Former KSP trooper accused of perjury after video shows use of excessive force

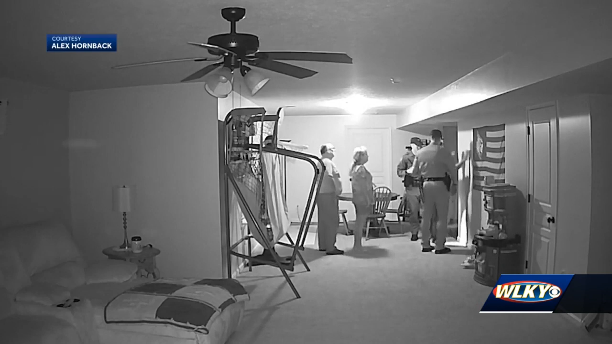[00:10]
being arrested by two troopers with the Kentucky State Police on a bench warrant in April of 2020. As you see, officers instruct Hornback to place his hands on the wall to be handcuffed as his parents watch close by.
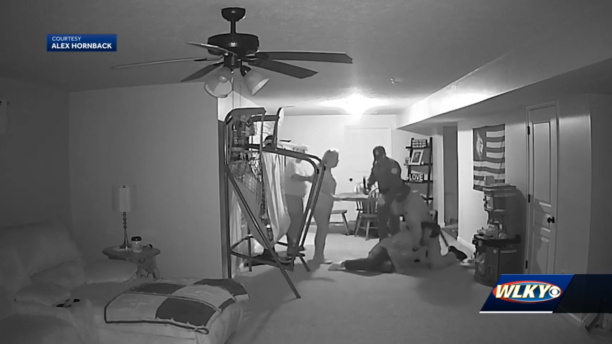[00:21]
That's when things took a turn before troopers forced the man to the ground, and now former trooper Thomas Zartorsky beat the man in the legs with an object.